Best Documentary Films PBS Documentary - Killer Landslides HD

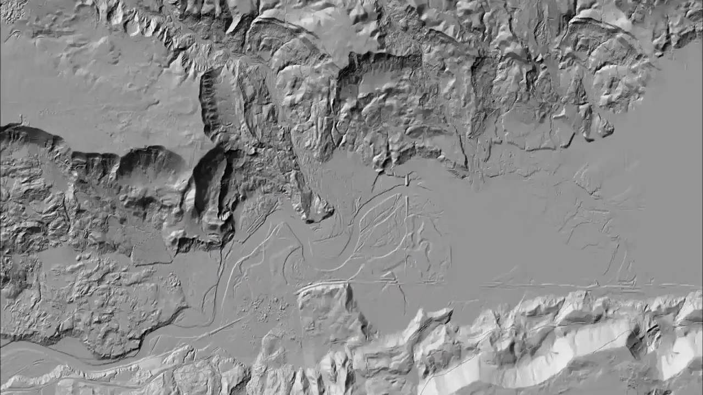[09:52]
This LIDAR image shows the contours of the Oso Valley before and then after the March 22nd landslide.
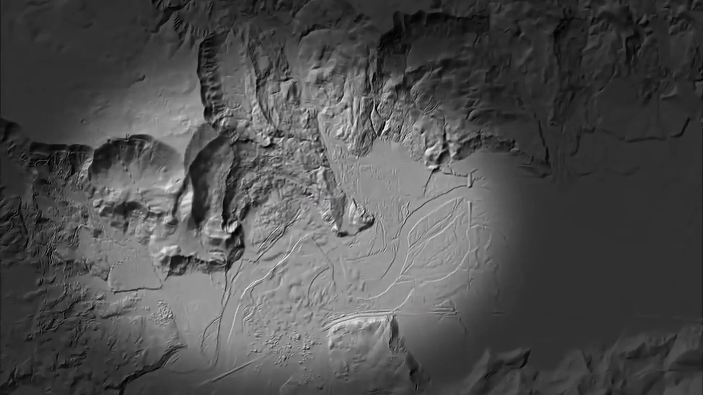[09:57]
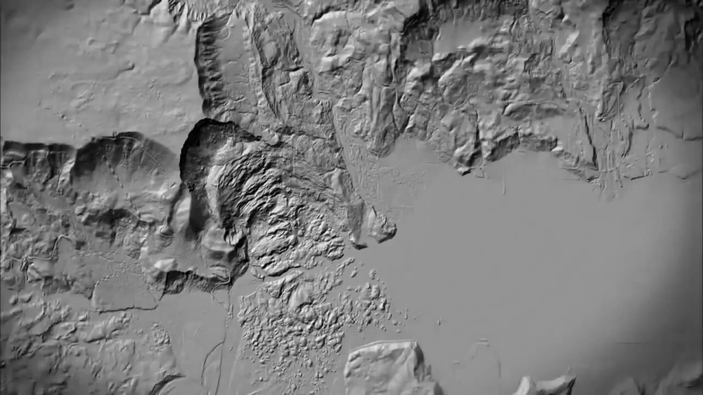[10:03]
It also shows evidence of past landslides up and down the valley.
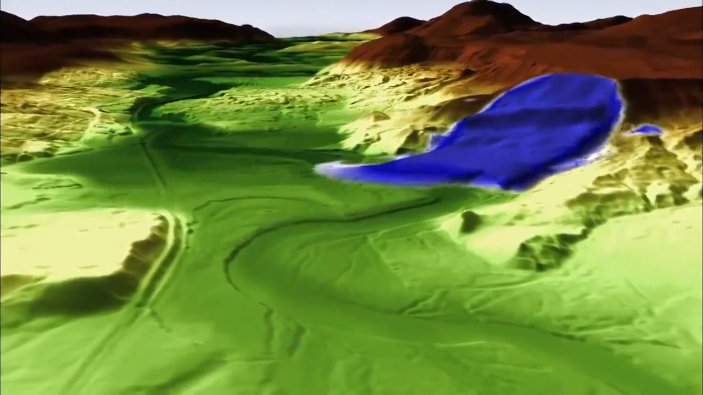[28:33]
Iverson's models help illustrate just how fast a rapid deep landslide, now liquefaction, can move.